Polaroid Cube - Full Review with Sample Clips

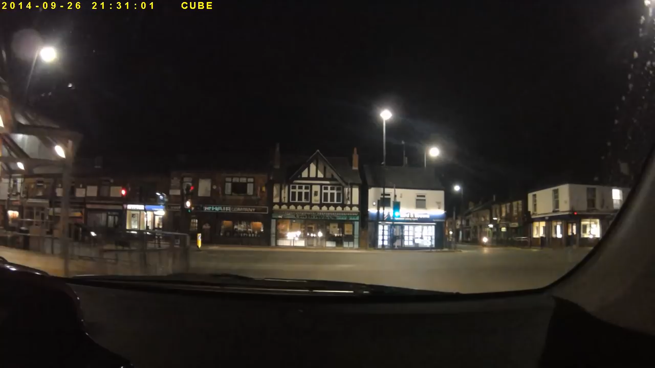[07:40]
that business are just so I've got it inside the car when I'm going out at night so you can have a brief look at this nighttime footage here and also I just spoke to the camera for a little second while I was in the car so you can hear what the sound quality is like.
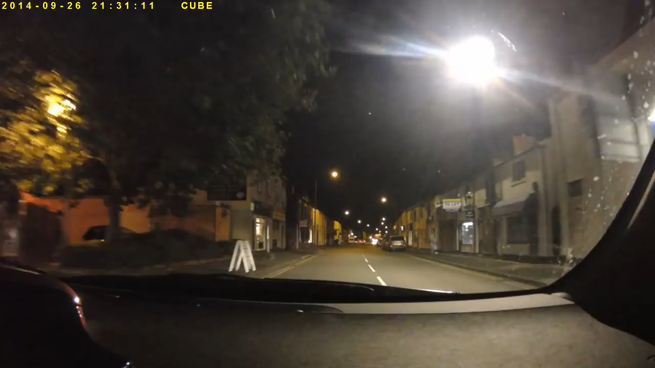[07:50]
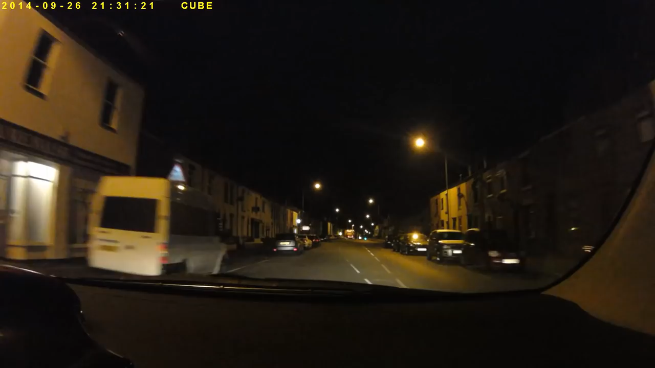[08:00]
While I'm driving along and it's quite quiet I'll just do a little bit of a sound test to the camera. So you might have heard from that that the sound's a little bit muffled a little bit quiet perhaps and you might have noticed that on the street performers earlier on as well. The performance here in the low light environment of the car at night is very good of course there's a lot of dash in the shot here so in the next shot I put the camera in the back of the car facing out of the rear window you see the lines across the heated elements on there.